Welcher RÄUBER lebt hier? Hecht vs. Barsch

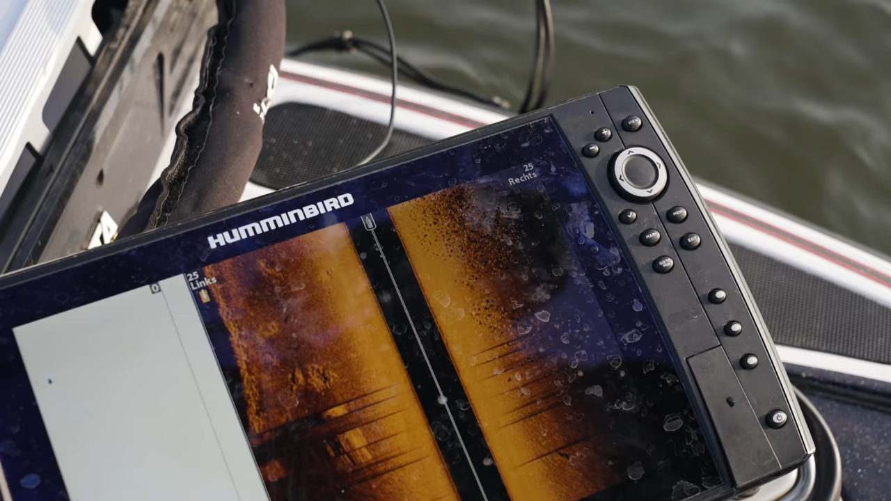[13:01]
Siehst du, wie rechts von uns richtig viele Fische reinkommen. Alles voller Futterfisch.